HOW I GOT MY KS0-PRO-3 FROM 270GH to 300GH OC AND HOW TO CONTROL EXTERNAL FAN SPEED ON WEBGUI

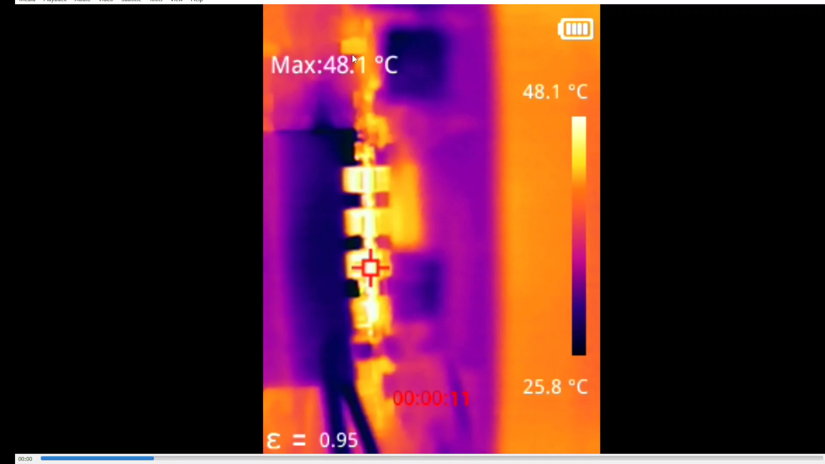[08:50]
On screen: scale top 48.1°C, scale bottom 25.8°C
they didn't design to make it with the heat sinks anyways you could see the temps are good if they were rising about 200 degrees Celsius your it mine are gonna shut down and the something probably is a wrong with your temperature
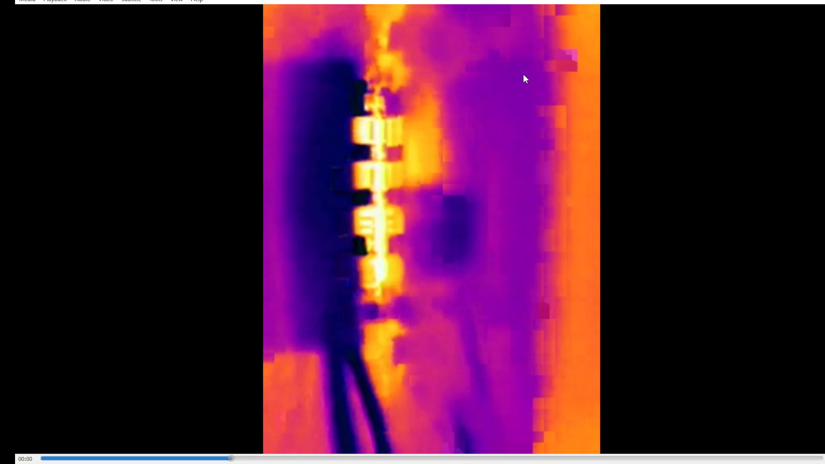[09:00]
I mean with your heat sinks installation or maybe something in actual case all right so